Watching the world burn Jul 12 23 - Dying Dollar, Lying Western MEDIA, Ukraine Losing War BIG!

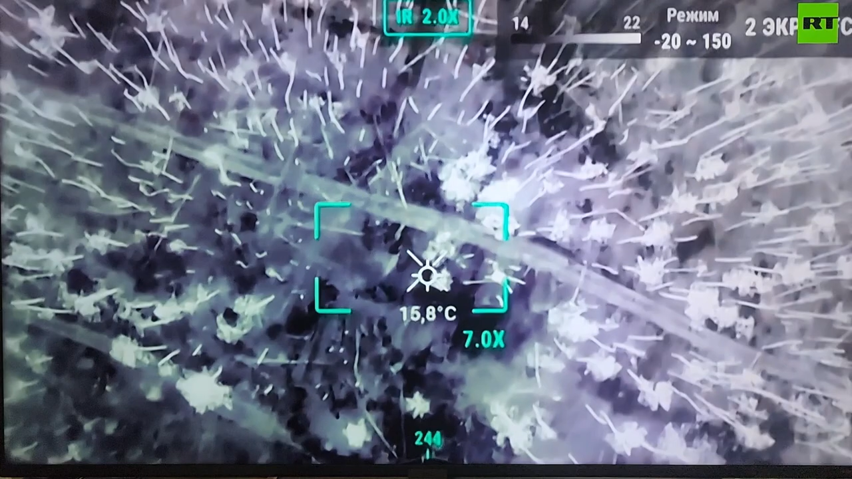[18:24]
On screen: spot 15.8°C
where earlier Ukrainian troops attempted a large, by-local measures, attack on Russian positions, three or four dozen assault troops,
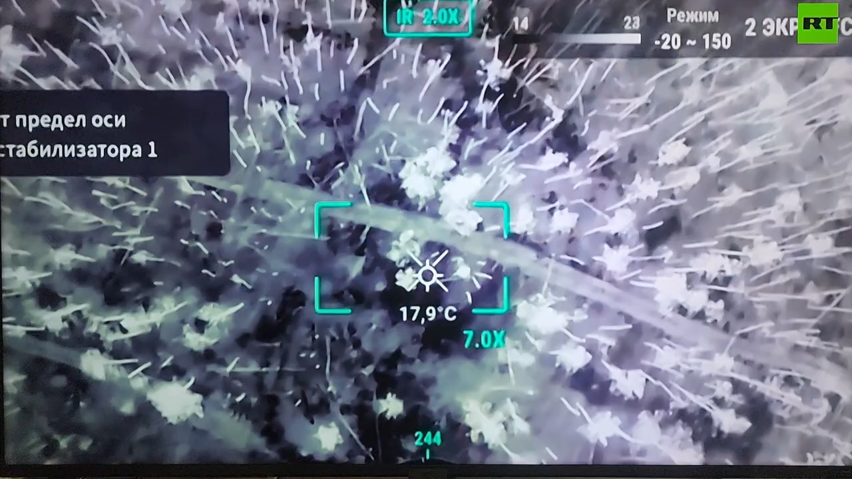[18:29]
On screen: spot 17.9°C
backed by armoured personnel carriers, attempting to storm forward Russian positions across the neutral ground territory that divides the two sides.